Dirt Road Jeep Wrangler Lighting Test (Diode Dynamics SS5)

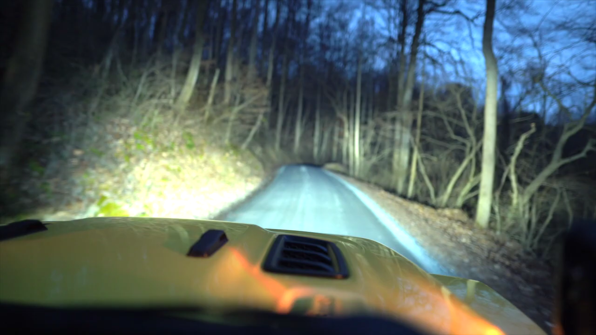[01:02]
So this one that we're down right now has a lot of tree coverage, and it's really allowing for those SS5s with that curvature on the front to give me a ton of lighting output.
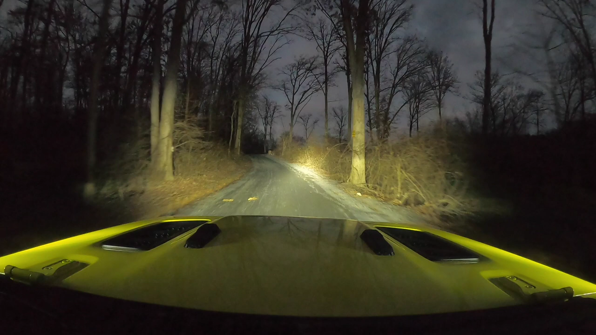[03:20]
And you guys can see just from this shot that there's a lot of things around me. So with the SS5s kind of curved the way that they are, it's allowing me to see farther into those woods, or at least give me a whole wide spectrum. This looks even more killer in the winter or when there's snow on the ground. There's just a ton of light output. Yeah, I want to actually, I'm going to get spotlights to shoot them a little further because I want to, I want them to shoot a little bit further.
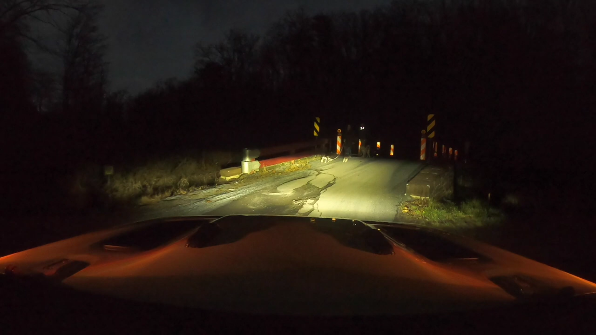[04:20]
Here we got the people. These people are literally about to kick the of us. Yeah. Unfortunately, they, uh, he really just grabbed my plate.
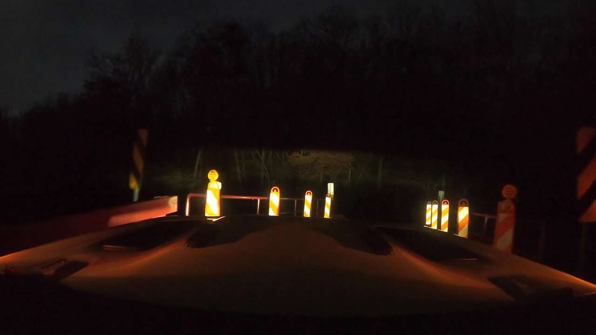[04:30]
You take a picture. Yeah. I'm not doing anything. So we are rolling down through. It looks like I've adjusted my spotlight beams a little bit too high. So I'm going to hop back out once we get on a kind of straight, straight area and, uh, or a flat area to see where we really want to shoot these.
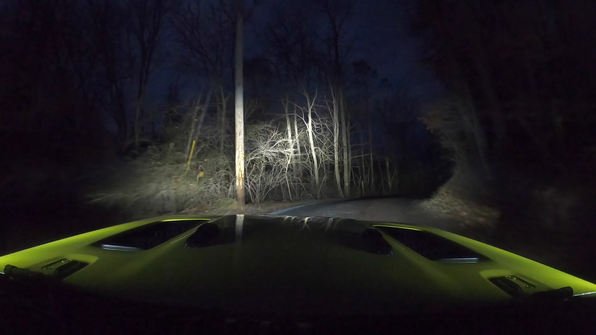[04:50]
Because as you can see, they're kind of up in the middle of the woods right now, but it's shooting further down, but it's just too high. So actually let me, let me try right here. Ryan, you stay in the car, in the car, stay in the car, Ryan. And I'm going to just leave just those on and adjust them down a little bit. Like I said, this is the importance of doing this on a back road too. That way you're not interfering with anyone. Right, Ryan? I don't want to interfere with anyone. Heaven forbid. This is a private road, but it's a public road.
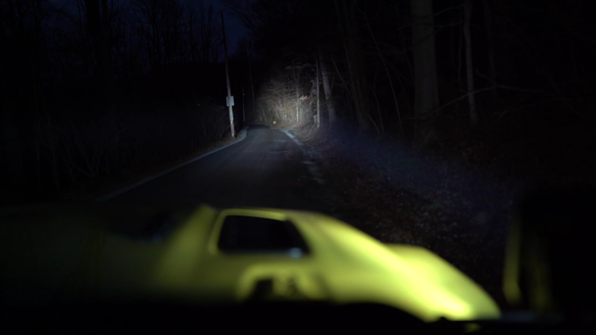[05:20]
So the biggest thing you're going to want to know is when you have a set of lights like this, now diode does make DOT and SAE approved lights.
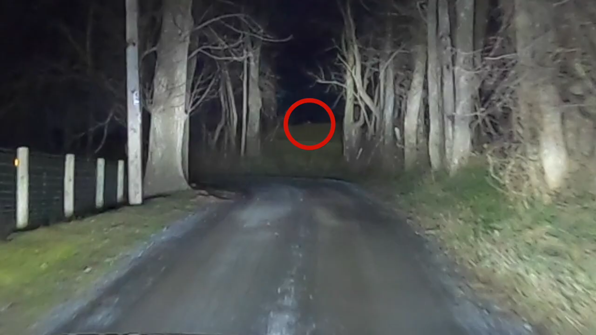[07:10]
Oh, yeah. See that deer? Yeah. There you go, guys. So if you don't want to hit that right there, or his little friend that was behind him, but that's probably, that's over a football field. Yeah. Oh, wow.
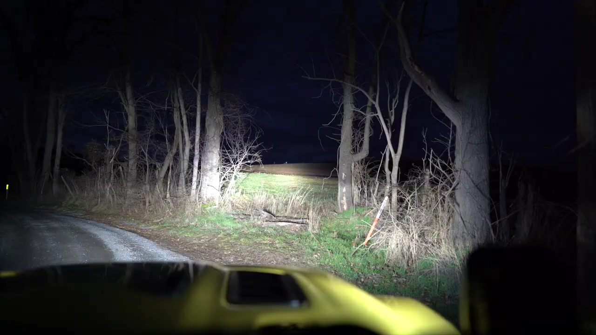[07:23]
It's terrible. Yeah. And right now it's actually deer season. So we're, it's illegal to spot them, but we're not spotting them. We're just hitting them with our spotlights as we drive. So we're not, I don't have my hunting license. I don't hunt.